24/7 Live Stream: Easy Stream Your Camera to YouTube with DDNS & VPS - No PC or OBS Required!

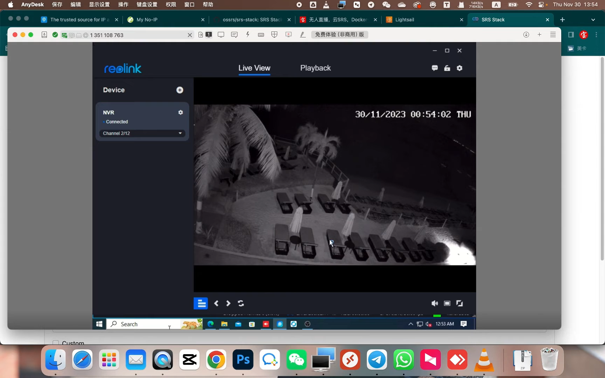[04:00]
Each camera model is different. The streaming address for each camera model may be different. For this specific camera, in its configuration, let's go to the settings. It has a network setting.
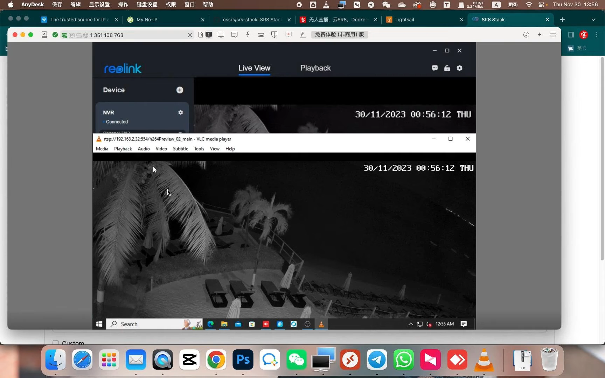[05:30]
We need to convert this address to a public IP. How can we convert it? First, let's start with the first step. Access the router's admin page that the camera is connected to. Like this, it's a gateway provided by your internet service provider.
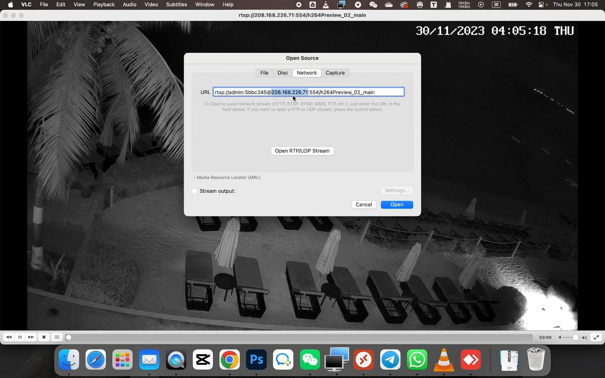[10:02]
Under such circumstances, we would not be able to use this IP anymore, because even a public IP address can change. We would then be unable to use this specific IP. We need to set up a dynamic DDNS, dynamic domain name system. Change the value at this location to a domain name. How to apply for this?
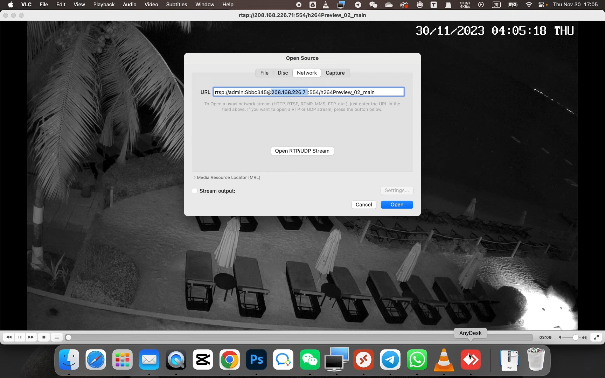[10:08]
Let's refer to the camera's instructions for that. First we need to open the camera.